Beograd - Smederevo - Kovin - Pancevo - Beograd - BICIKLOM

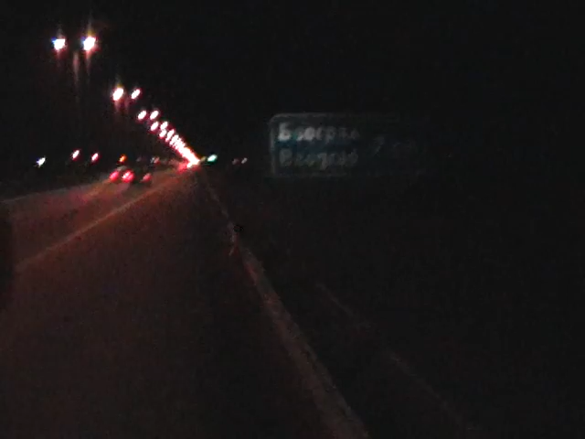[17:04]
Gaz, brate. Uskoro smo stigli. Do Beograda je još 200 metara.